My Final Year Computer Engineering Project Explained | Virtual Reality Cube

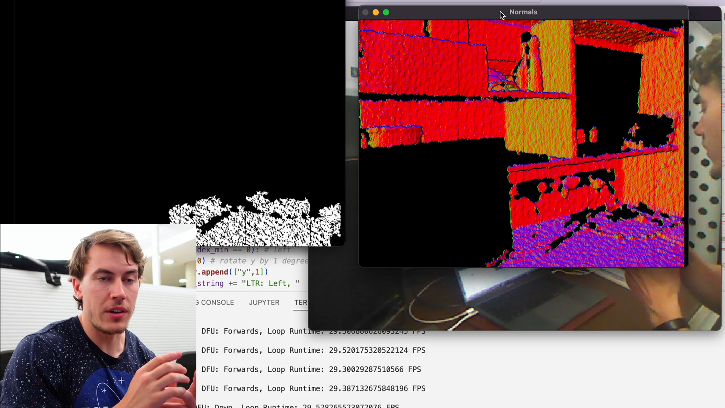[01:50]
in the image are calculated and then the ransack algorithm is used on the left hand side here to detect the surface of the table from starting surface normal and that's really cool because it allows me to basically
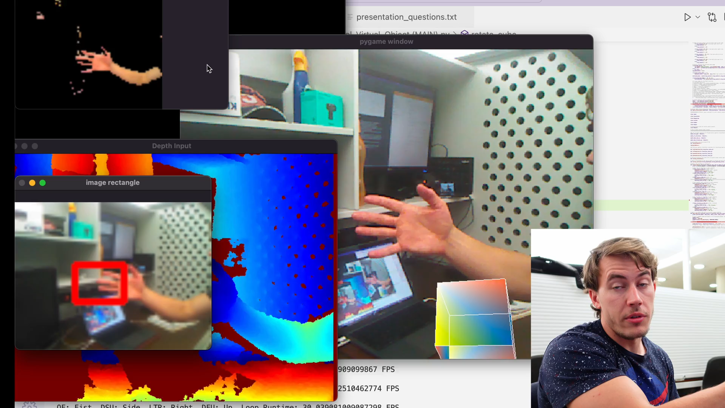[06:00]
a particular edge of the frame and from that you can segment a really nice bounding box around the hand feed that into the gesture classifiers bam you've got your image and machine learning processing pipeline there and it's all from first principles